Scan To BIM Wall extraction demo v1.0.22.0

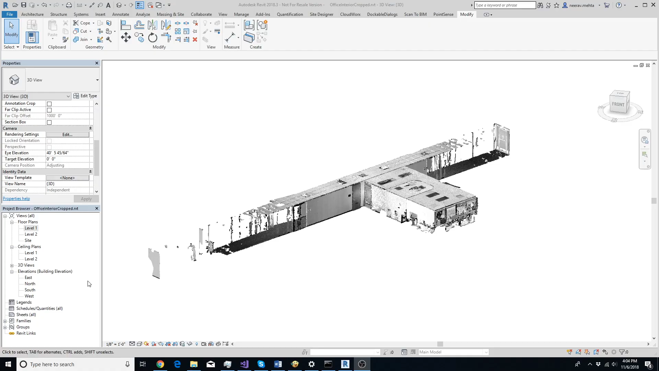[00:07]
make sure that your level is aligned with the floor for
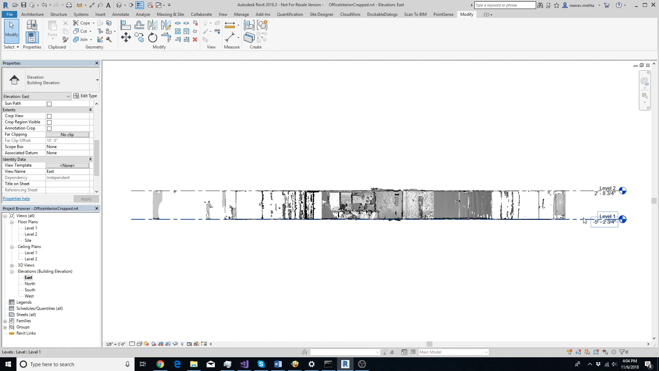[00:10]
which you want to model the walls open the point cloud in floor plan view
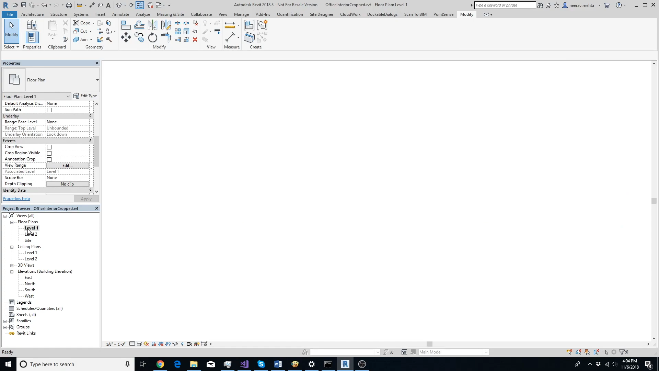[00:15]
edit the view range so that walls are clearly visible with minimum interference from other objects
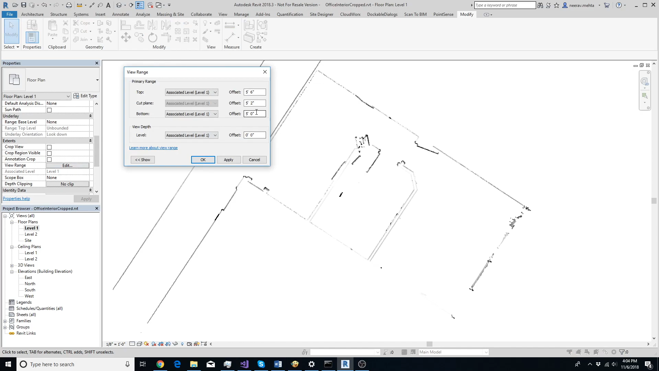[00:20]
we generally prefer to keep the view range between five feet and five and a half feet above the floor level to extract a wall go to the scan to bin tab in rabbit and click on fit wall button next click on three points of the wall that you want to extract the first two points should lie on the same side of the wall and should be as away from each other as possible preferably lying close to the opposite edges of the wall choose the third